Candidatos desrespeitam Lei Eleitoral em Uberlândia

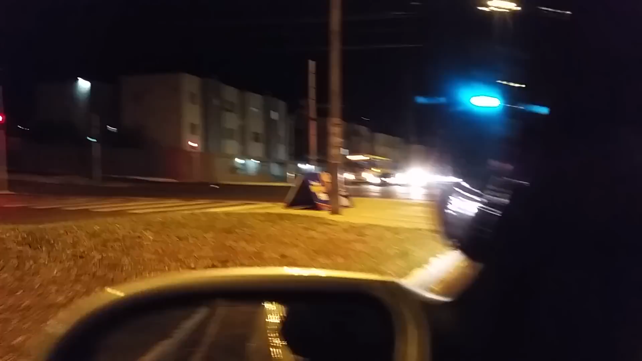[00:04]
10h26 da noite e aqui no Rondon ainda tem placas de candidatos, sendo que a lei determina que é só até 10 horas.